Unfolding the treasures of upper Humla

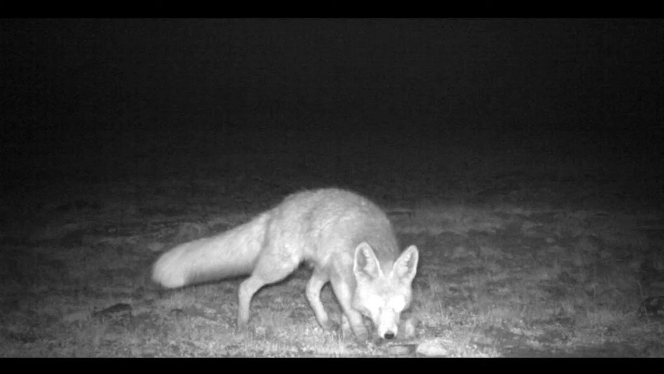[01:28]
The red fox and the Tibetan fox are other Canites coexisting here with the grey wolves.